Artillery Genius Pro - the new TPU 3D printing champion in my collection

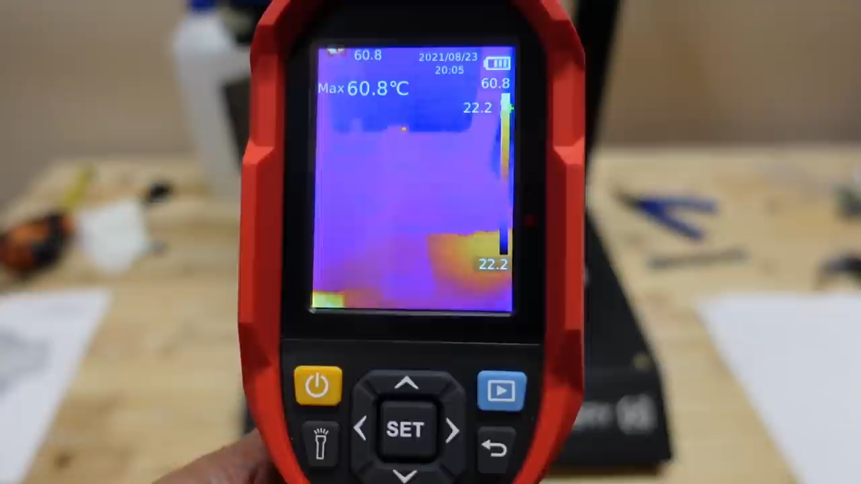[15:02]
On screen: max 60.8°C
And here I can also notice those cold spots.
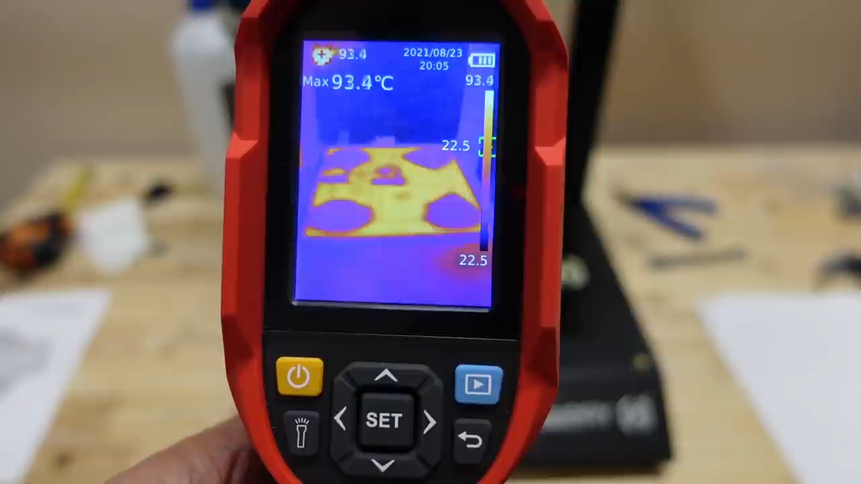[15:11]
On screen: max 93.4°C
Not only where the knobs are but also in the center.
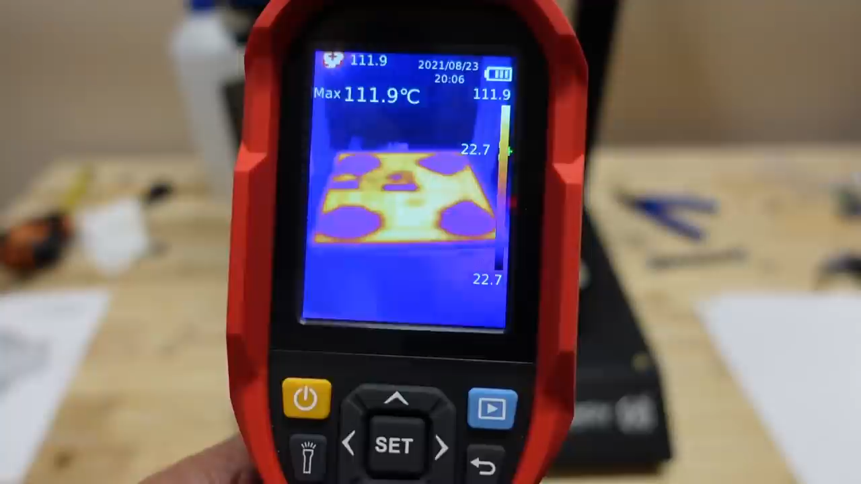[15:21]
On screen: max 111.9°C
This means I have to wait a little bit more time before start the printing until the temperature is equal everywhere. So if you want to print small parts it is best if you position them here.
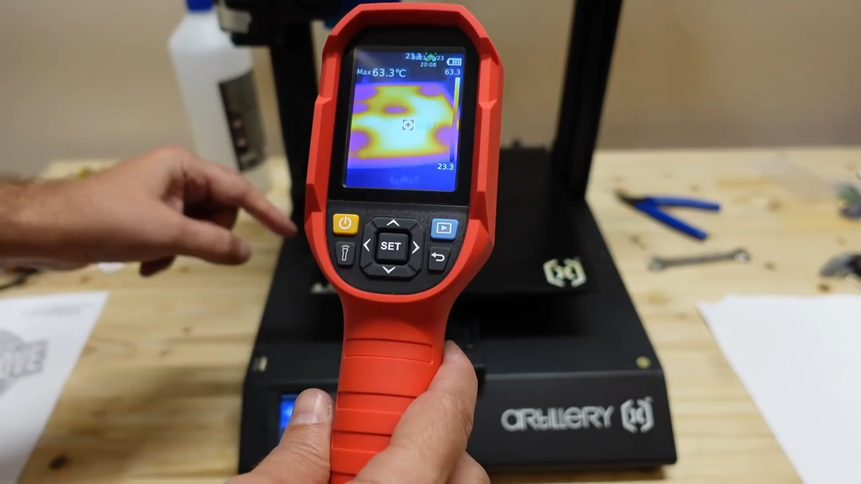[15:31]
On screen: max 63.3°C
And also a little bit confused. So we have the four spots above the knobs. One in the center and also here there is one cold spot too.
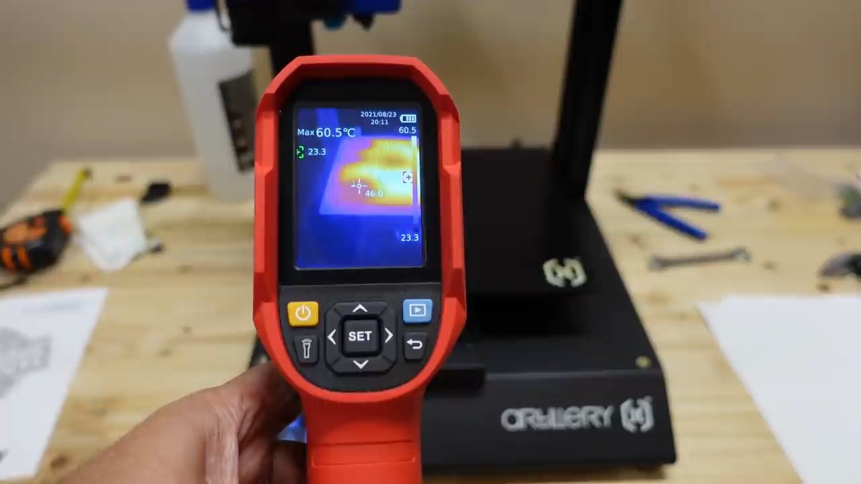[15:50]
On screen: max 60.5°C
Now even after three or four minutes you can see the temperature of the cold spot is 46 degrees Celsius until the hottest part is 60.7 degrees Celsius. In the center it is 49. 45 in the other corner 46. Anyway it's preheated. Now let's go to the tools and level.
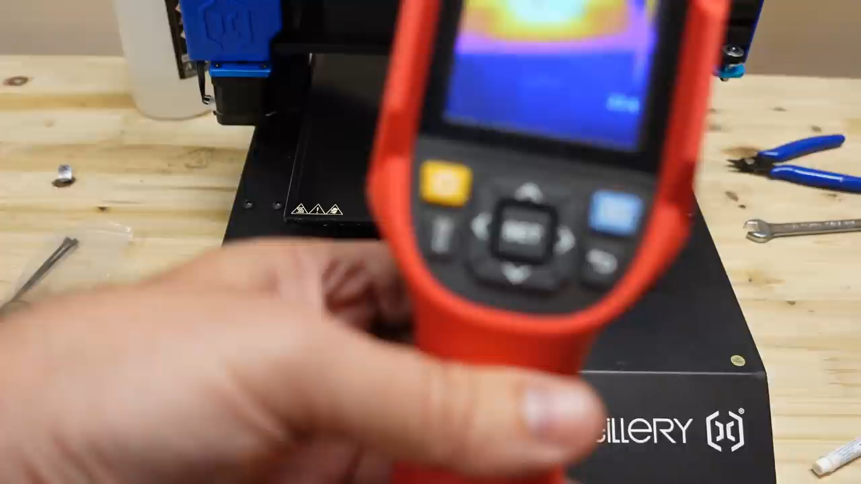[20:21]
Yes 69, 68 and 60 degrees according to the display. But still very cold spots on the side. Printing is at 50 percent.